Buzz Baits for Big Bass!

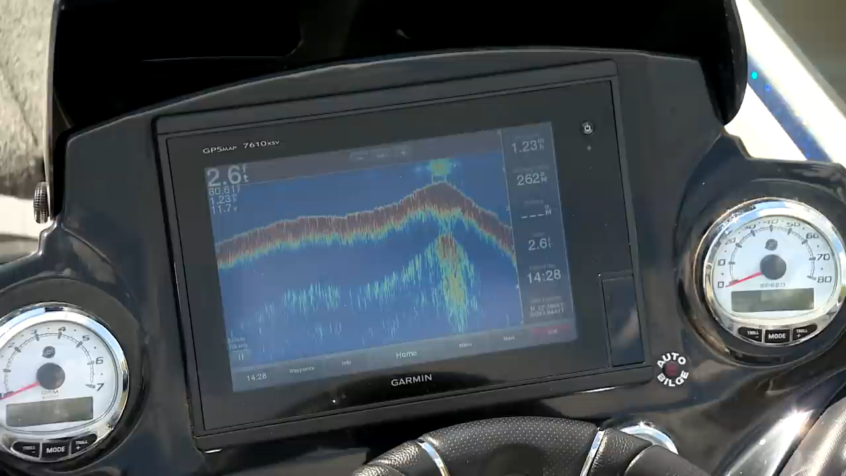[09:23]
maybe a little bit deeper 3 to 4 feet Not up in all that pretty cover Where you'd think they would be They're out from it a short distance As I said
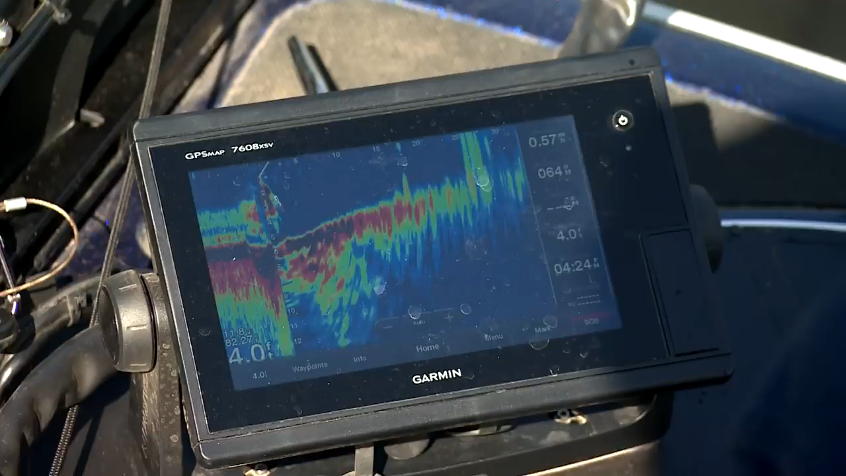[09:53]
front of the boat And we're fan casting out As we work down the shoreline
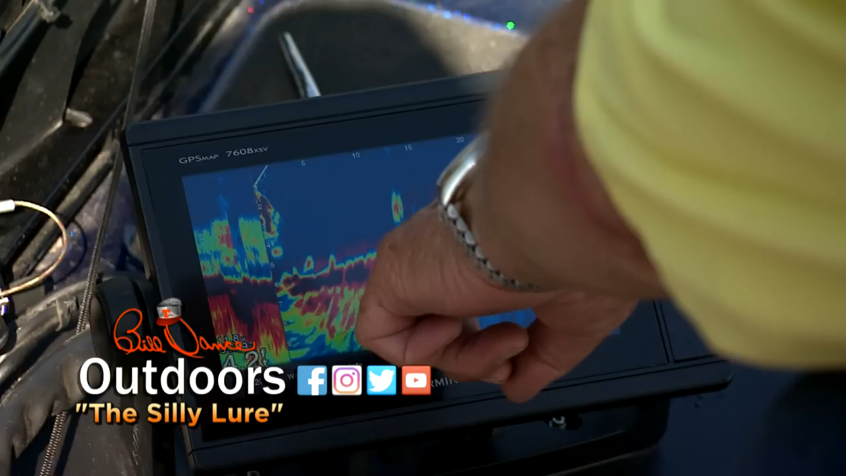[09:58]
We're seeing a lot of these fish Before we even get to them
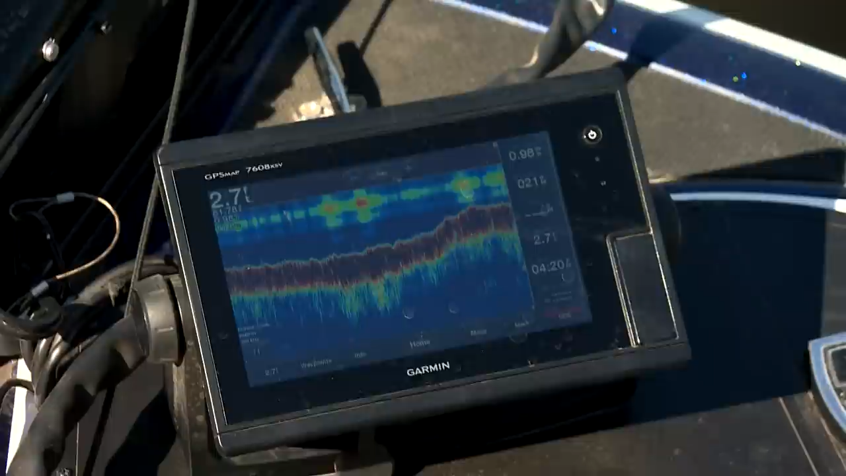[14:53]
See it come up right there. And what I'll do is just take it right back out.
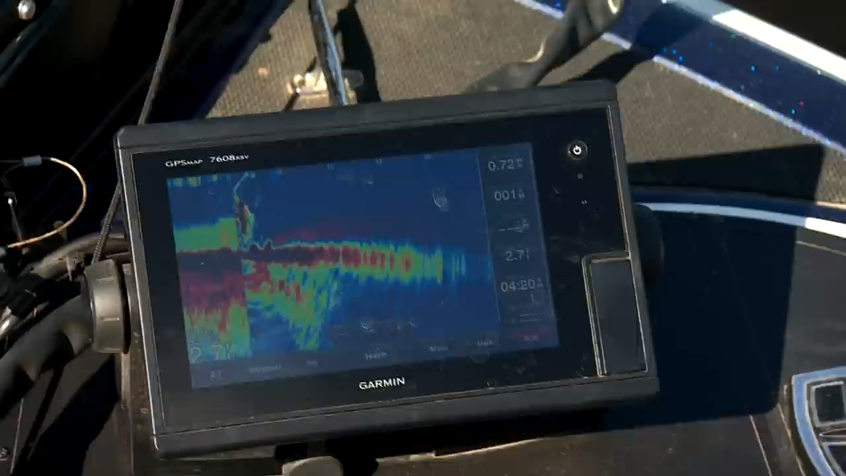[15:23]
three-foot ledge, see if we see anything out there. Look in toward the bank, we'll pan back down the ledge, the three-foot contour and then go back out. Don't see anything out until 100 feet. He's back in. There's a fish right there, moving up on him.
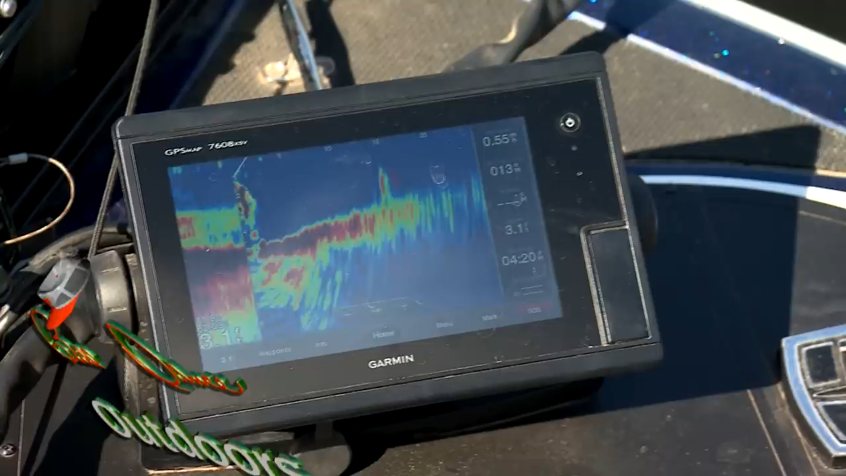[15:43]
He's five feet in front of the rope, fixing to go under the rope.